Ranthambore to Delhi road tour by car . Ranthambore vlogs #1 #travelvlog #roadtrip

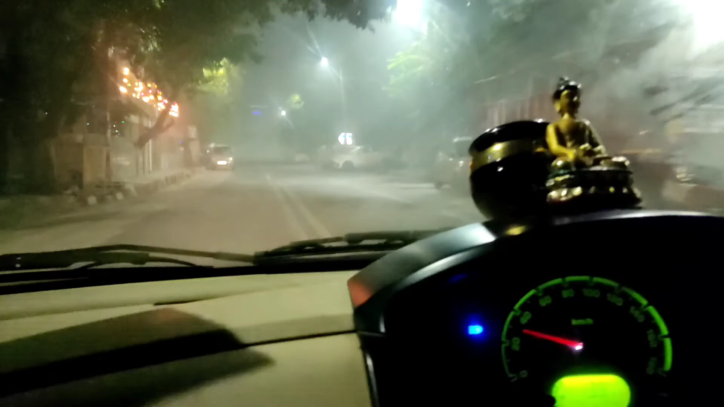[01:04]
में मेरा भोलू भोलू पहरेदार को ले के हम जा रहे है गली से निकलते हुए हमें पहुचना है में रोट पर फिर वहां से हम जाएंगे पहला डेस्टिनेशन है गुरगाव उसके बाद विवाडी
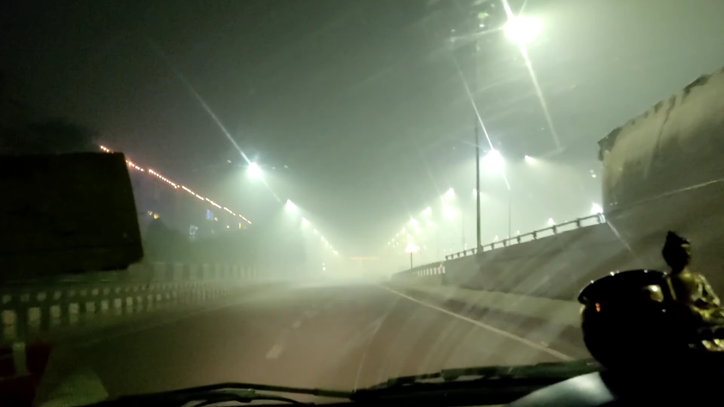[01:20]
उसके बाद नीम राना वहां हमारे लिए कुछ दोस्त इंतिजार कर रहे है अभी सुबा के सारे चार हो रहा है अब देखिए क्या हालत है दिल्ली में फौग इतनी है कि 10